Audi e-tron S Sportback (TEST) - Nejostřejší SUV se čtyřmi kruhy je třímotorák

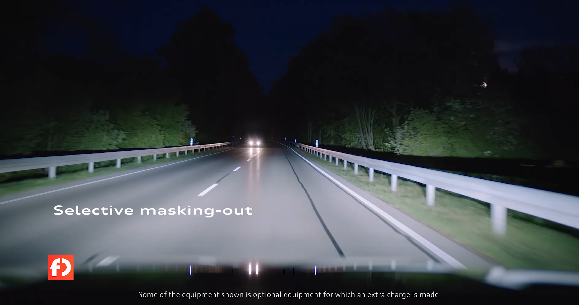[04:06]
vyznačení světelného koberce ve vašem pruhu
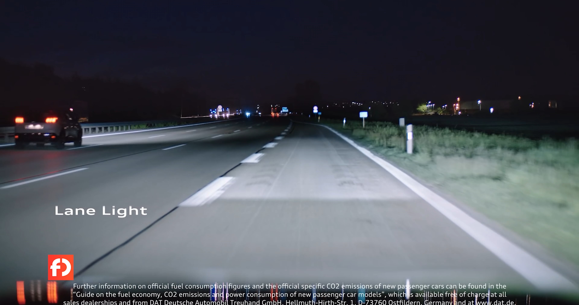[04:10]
na dálnici a nebo třeba vyblikávání chodců a zvířat ve vašem pruhu, pokud by vám tam náhodou chtěli skočit.